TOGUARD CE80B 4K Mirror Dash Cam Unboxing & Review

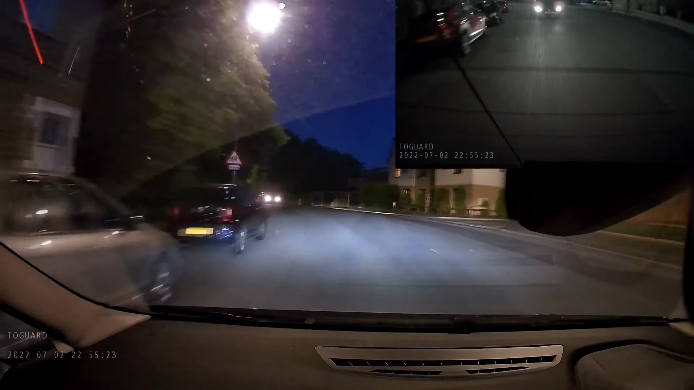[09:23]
The audio you're listening to now, it's coming from the dashcam. What do you think of the image quality? Do let me know. However, one thing to remember, the image quality you guys are seeing is slightly reduced as YouTube compressed the file. As for my overall thoughts, I really like this camera. Two guard have done a great job. The large 12 inch display will be useful if your rear view mirror is small. The dashcam is easy to use.